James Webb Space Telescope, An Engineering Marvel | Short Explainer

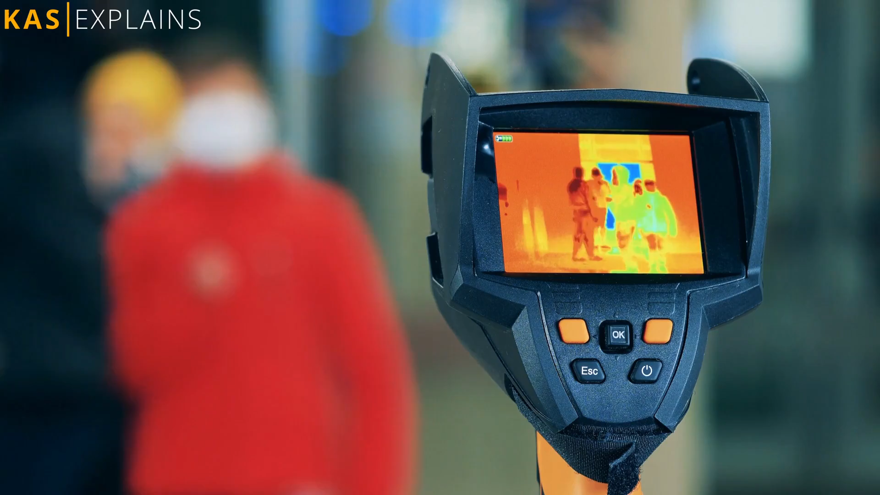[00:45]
Because infrared light under normal circumstances is not visible to human eye.